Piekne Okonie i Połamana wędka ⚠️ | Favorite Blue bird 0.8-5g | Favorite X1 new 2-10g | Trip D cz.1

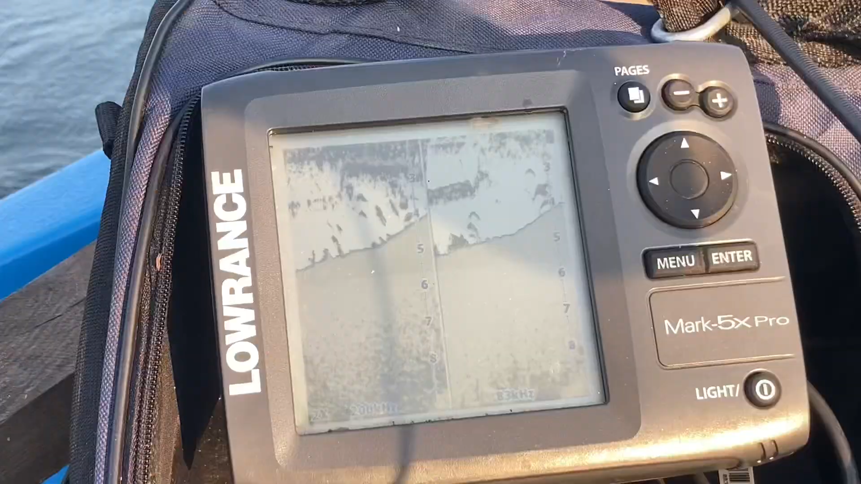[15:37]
Takie są zarysy na echosondzie w tym miejscu, gdzie łowimy.
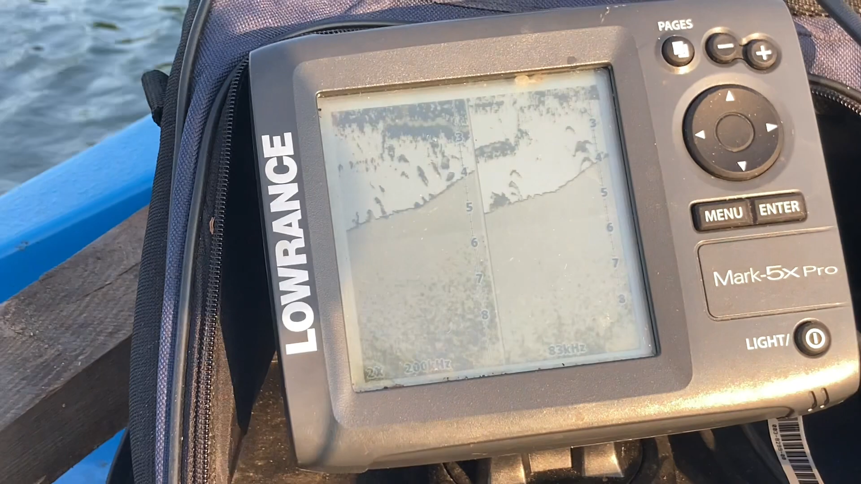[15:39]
Patrzcie, ile pięknych ryb.
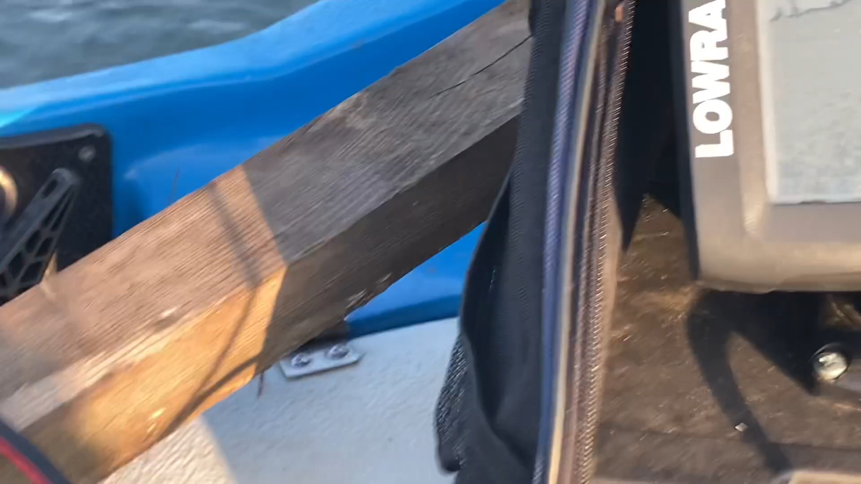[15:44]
Drobnica, trochę tutaj pomniejsze, bo jest przybliżone, ale patrzcie, drobnica jest u góry,
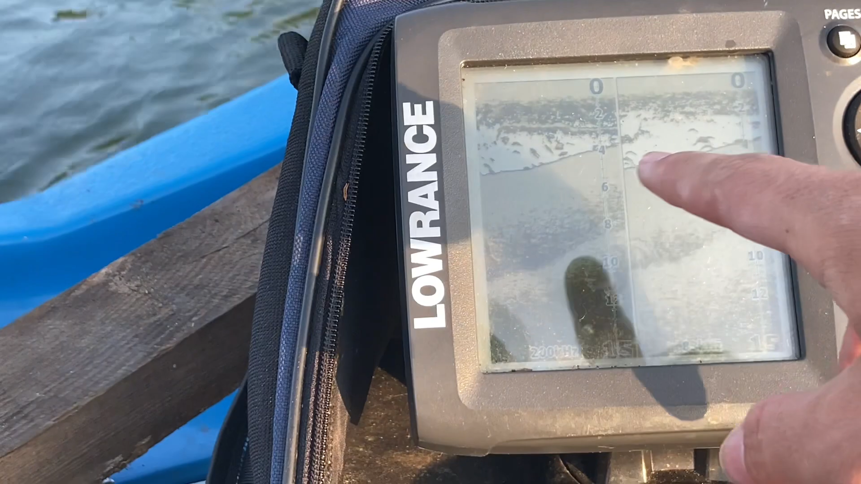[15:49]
praktycznie przy tafli, a te wszystkie okonie stoją centralnie pod nimi. O, drugi odprowadza.
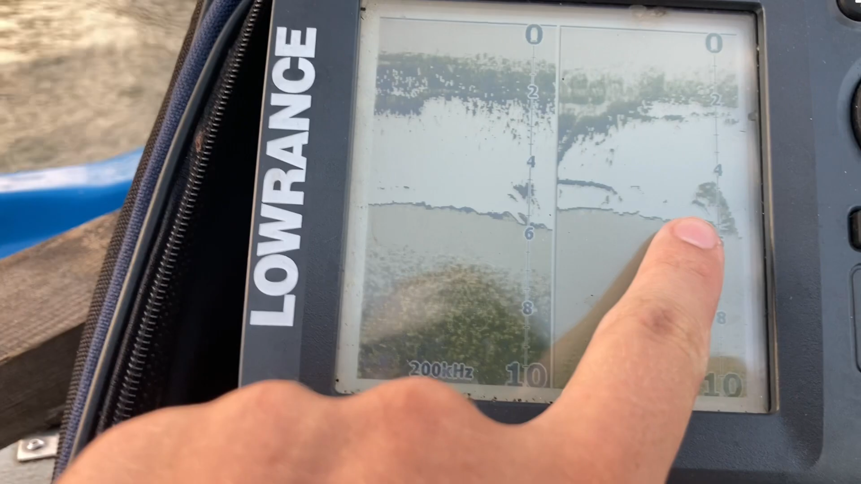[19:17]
I tutaj już widać, że tutaj na przykład stoi sobie jakaś rybka, najprawdopodobniej okoń.
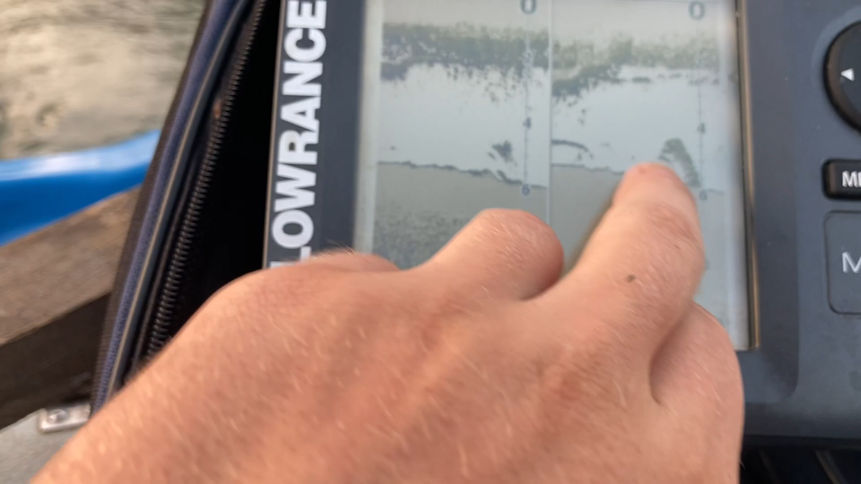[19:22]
Nie jestem do końca pewien, czy to jest na pewno drobnica, czy to nie jest jakiś może glonek, ale tutaj to jest na 100% rybka.
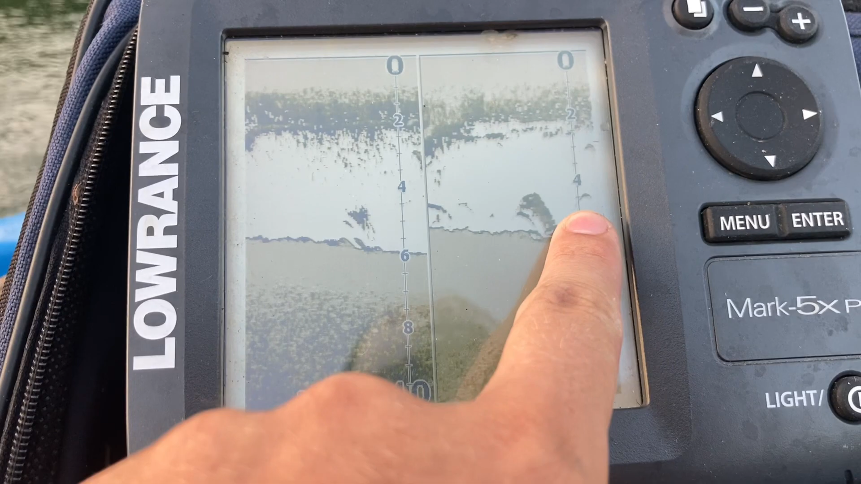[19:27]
Tutaj również pod powierzchnią, 2 metry pod powierzchnią. Kolejna ryba.
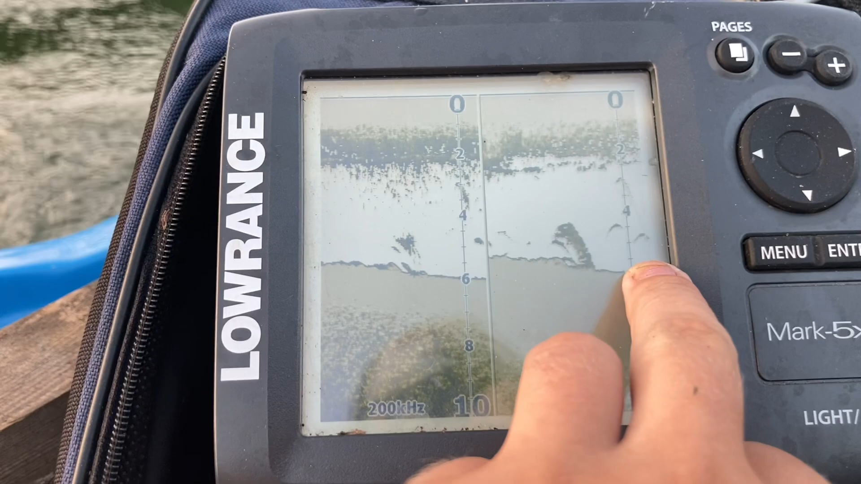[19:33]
Patrz, szabelka. Jakie ładne rybki tutaj stoją. Rzucaj w trolu. Kolejna ryba tutaj na 4 metrach. Tutaj kolejna ryba niżej.
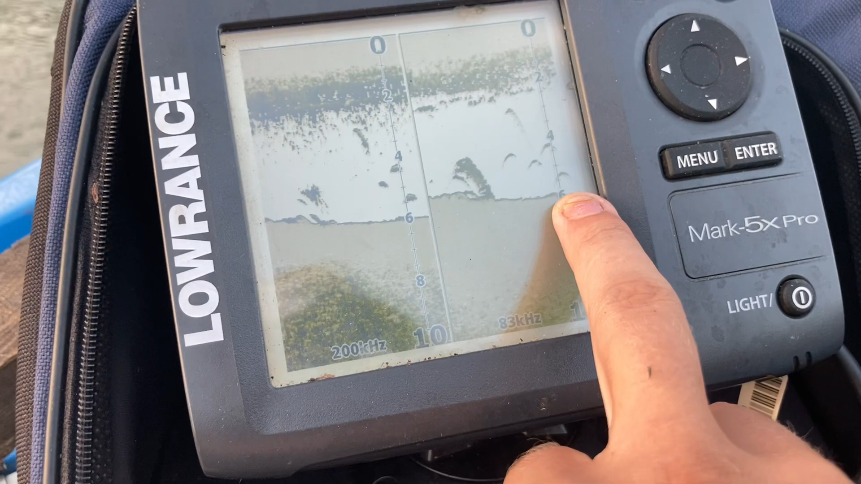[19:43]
I to fajnie pokazuje. Tutaj widzicie, że coś wystartowało do góry i tyle.
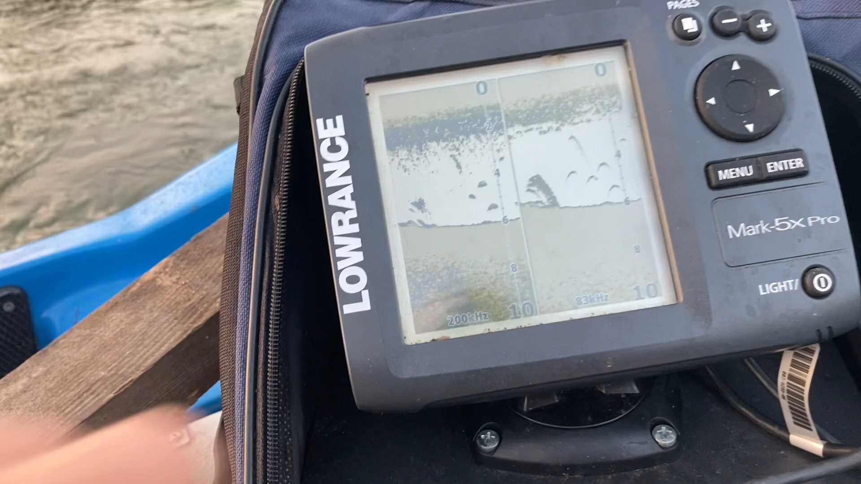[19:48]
Kolejna rybka, kolejny okonek. Najprawdopodobniej, choć nigdy nie wiadomo, może być to też również piękna płoć,
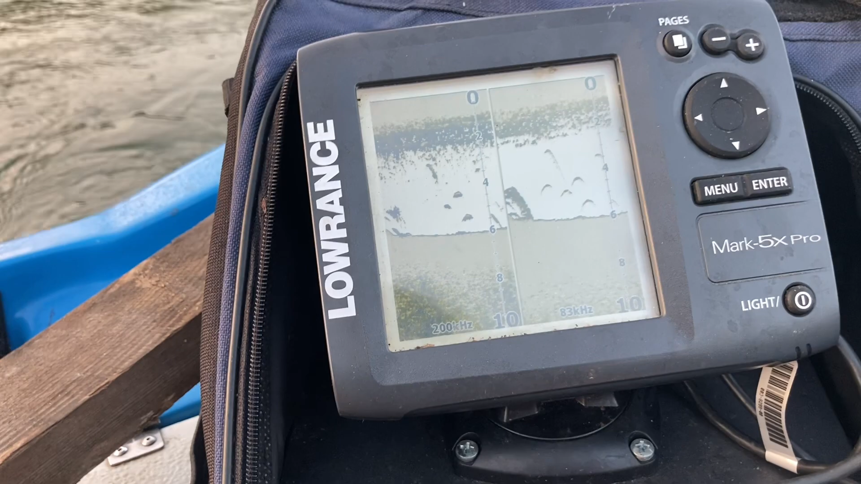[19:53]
ale raczej te tutaj na dole ryby to są okonie, które po prostu się gdzieś czają tutaj na drobnicy, chociaż tej drobnicy tutaj tak naprawdę w ogóle nie widać, bo byśmy to widzieli.
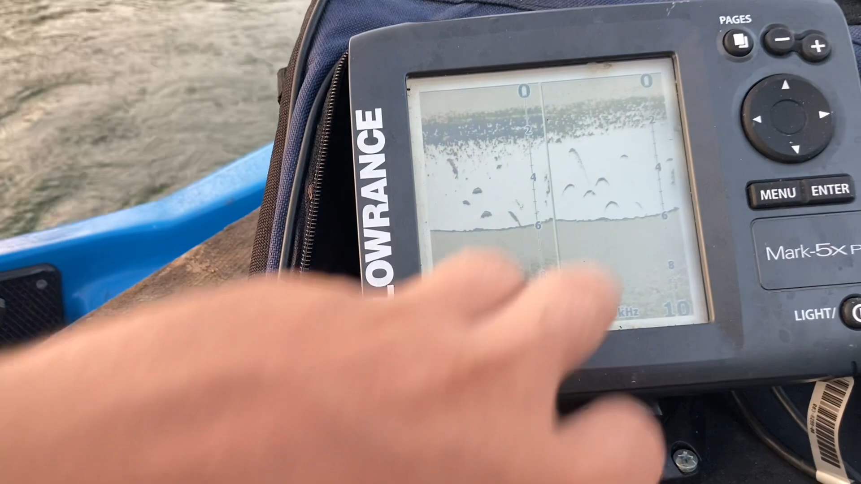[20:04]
Tutaj już coś nam się pojawia następnego, co to będzie? Tutaj stoi sobie jakaś ryba i tutaj jest drobnica. I tutaj pojawia się drobnica w tym momencie.
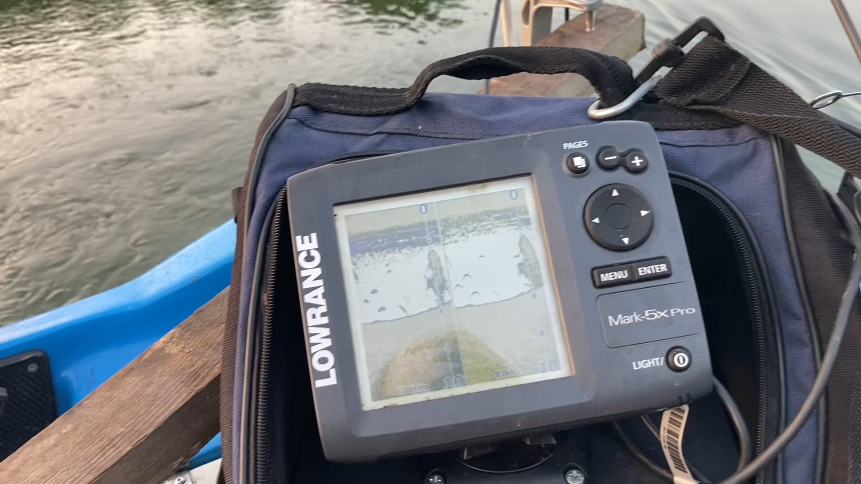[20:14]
My jesteśmy już tutaj. Dobra, my sobie tutaj staniemy i zobaczymy, czy coś będzie brało.
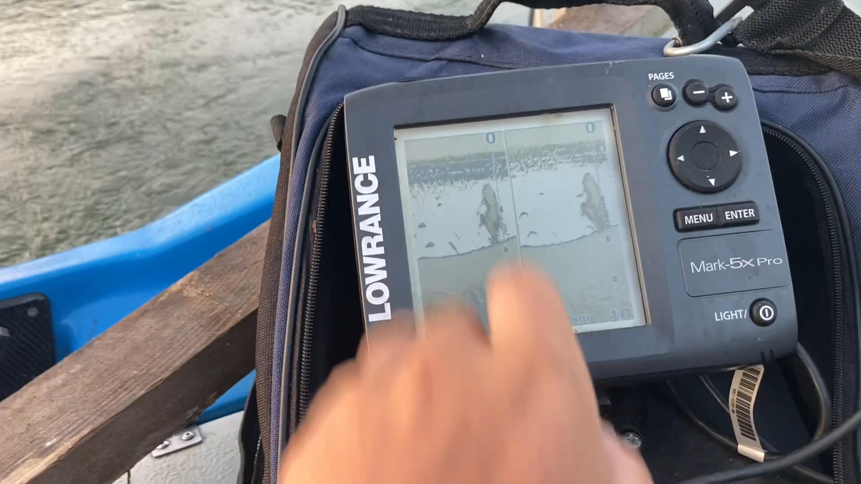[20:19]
No widać, że tutaj coś się dzieje, także pół.